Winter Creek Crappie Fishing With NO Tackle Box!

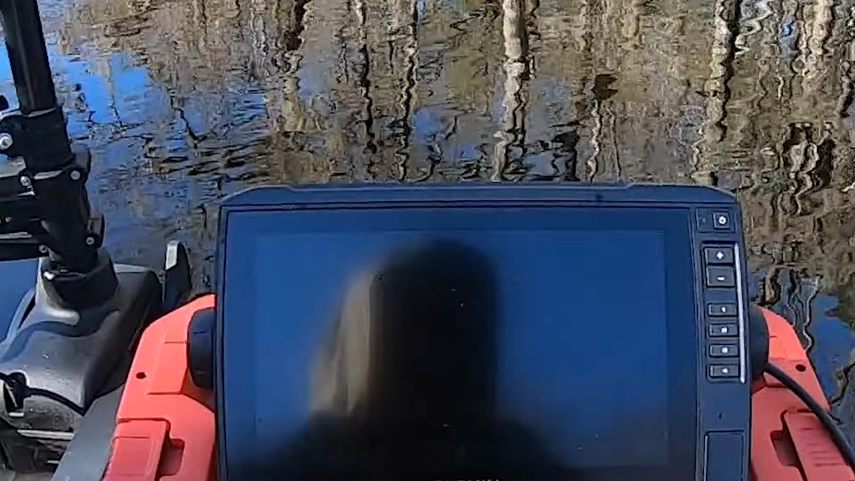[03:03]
But guys, all I'm doing right now, I'm just looking for brush piles. So this is pretty much what I ran up across. I don't know if you guys can see it on the screen. There we go.
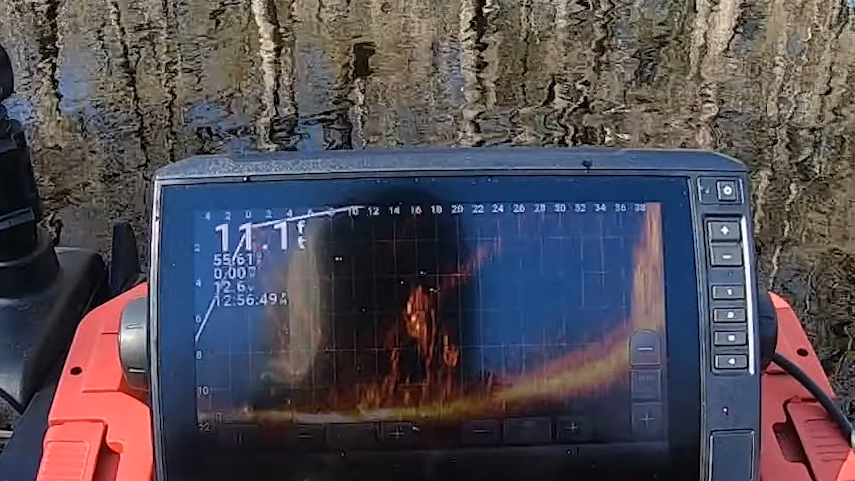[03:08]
But it's a little brush pile down there. I just picked one off, as y'all saw from the beginning. I don't know if they're going to be a good size, so I'll probably be moving real soon.